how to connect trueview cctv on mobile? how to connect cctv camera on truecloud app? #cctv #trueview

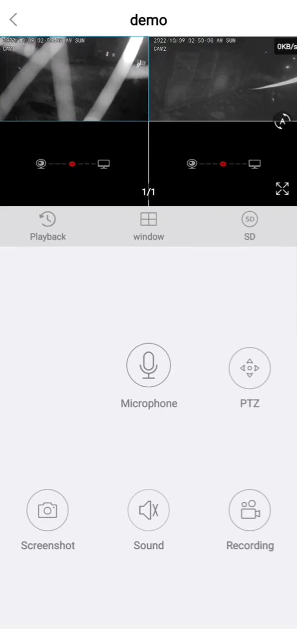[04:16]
here is the live view has been started now I
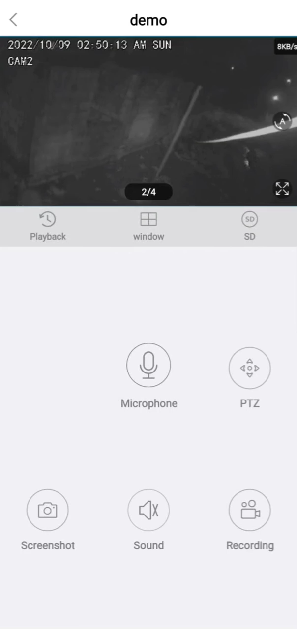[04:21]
am going to show how to do the playback once you select this double click the camera it will automatically become full screen now here is the option is the playback
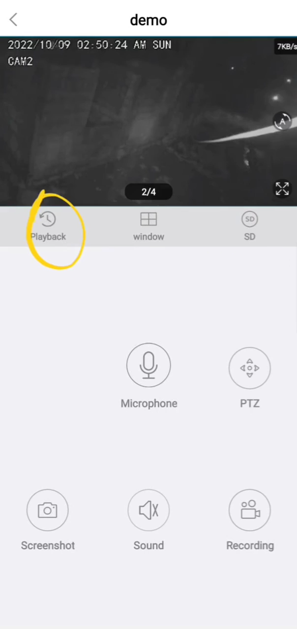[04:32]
you need to click on the playback option here is the device recording which is shown in the ruler